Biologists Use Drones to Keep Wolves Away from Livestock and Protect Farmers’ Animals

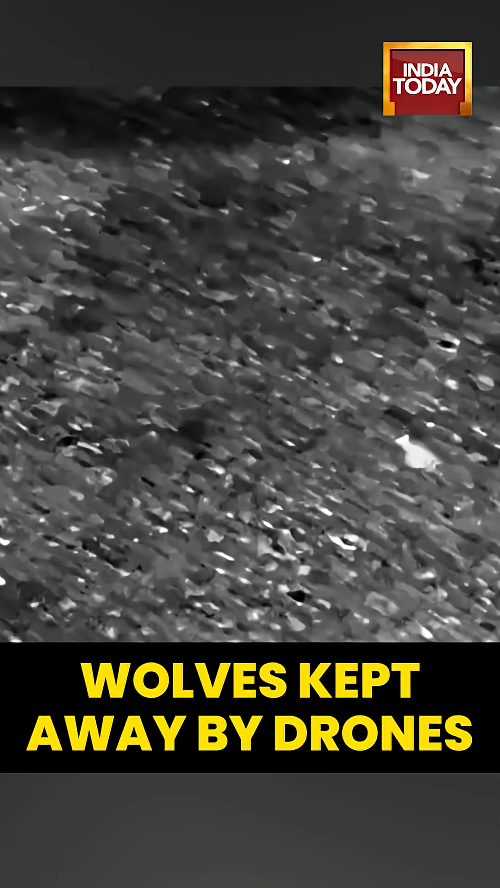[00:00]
As we're flying, you know, you're up with the drone and you're using the thermal
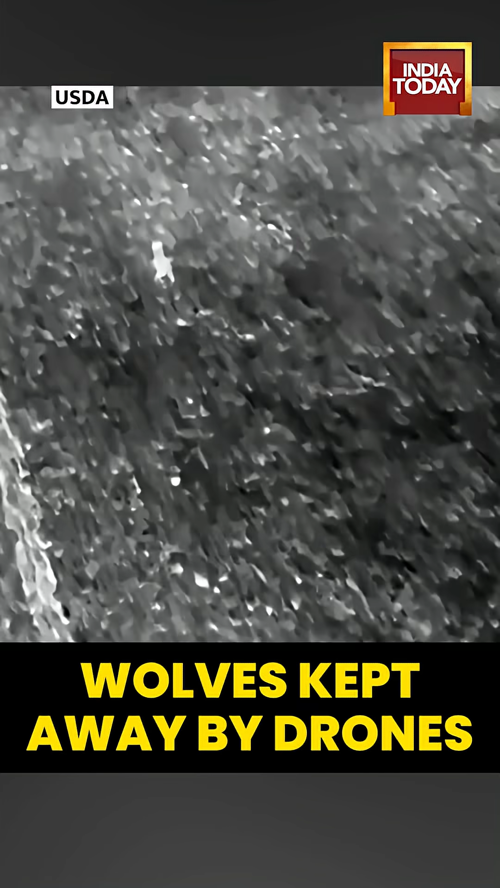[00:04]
camera to just monitor for wolf presence near the cattle. If you detect a wolf near the cattle,
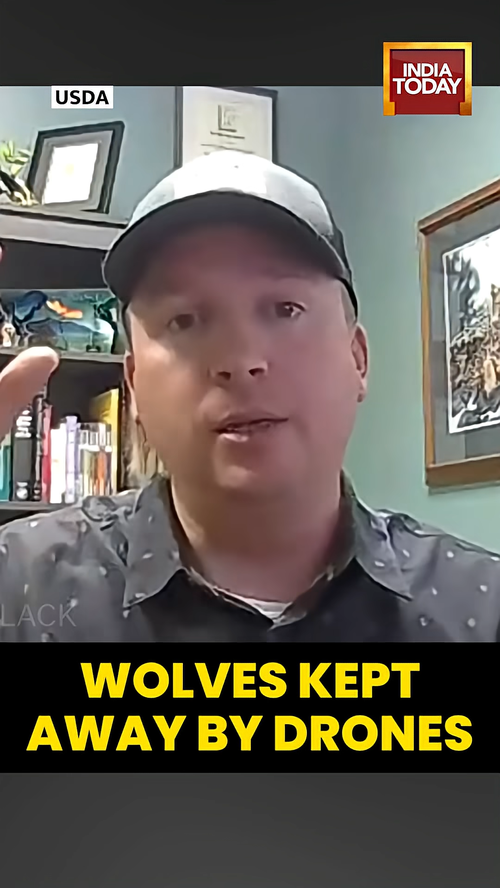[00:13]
that's when the drone will descend and come down towards the wolf. And we will do three different attempts to move the wolf off. The first wolf that he did encounter, I was out there with him.
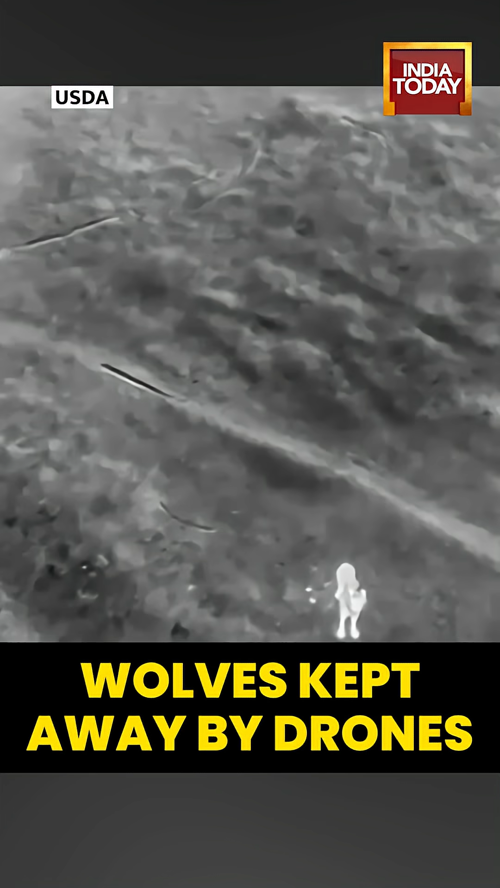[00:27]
Um, he dropped down, started to come in on it.
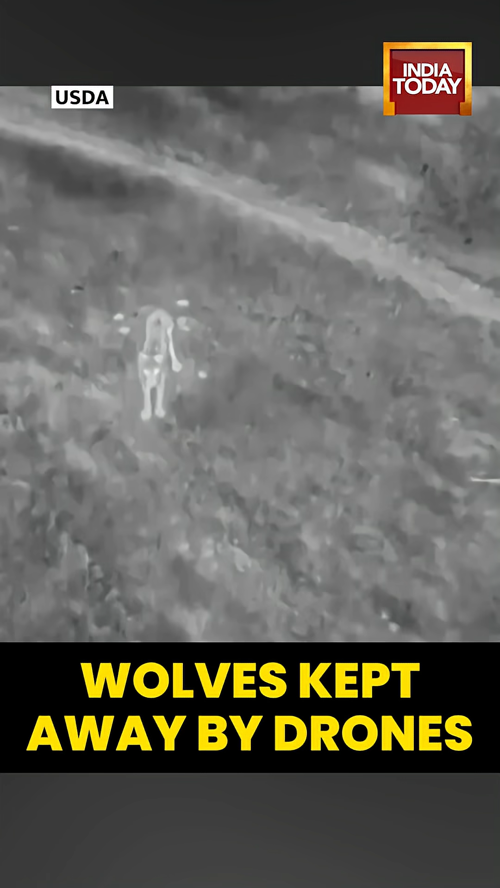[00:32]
And what you see in the video is the wolf started to play about and wanted to play with the drone, flew the drone back, switched out the battery, put a new camera or put the speaker on it.